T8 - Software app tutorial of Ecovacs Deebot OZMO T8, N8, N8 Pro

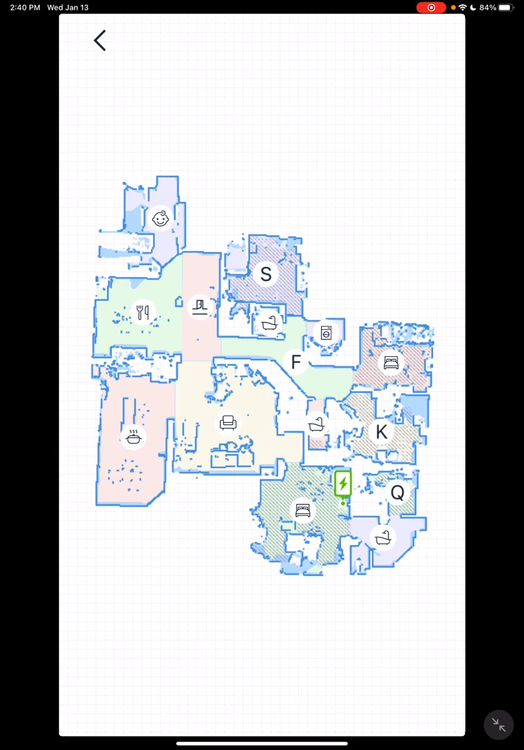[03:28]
On the 8 it uses true detect 3d obstacle avoidance.
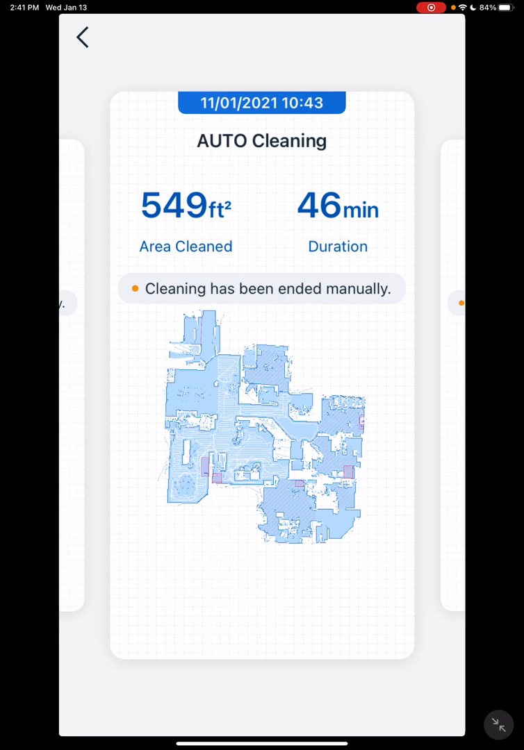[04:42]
Also on your map you'll be able to see the lines in that when it's vacuuming. Accessory usage.
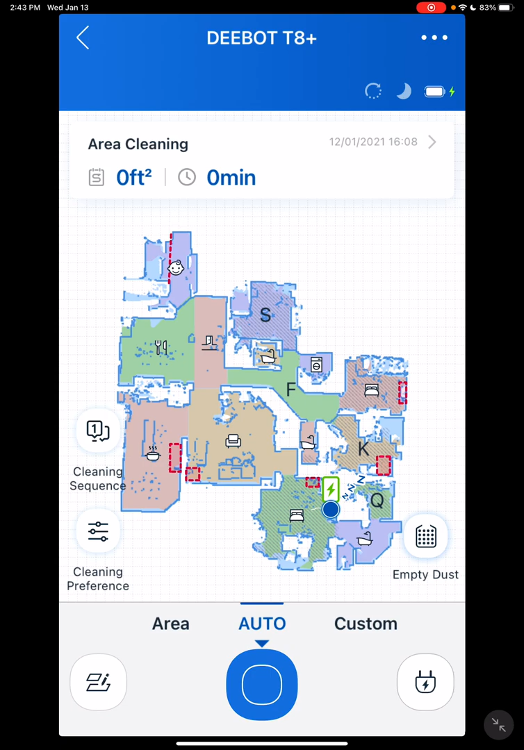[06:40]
You have auto which basically automatically mops everything that it has access to using the cleaning sequence you set up over here area. You actually just tell it what rooms you want to it to vacuum or mop and that's the way that works. Down here when it's vacuuming you can tell it to return to docking station or to end task either one.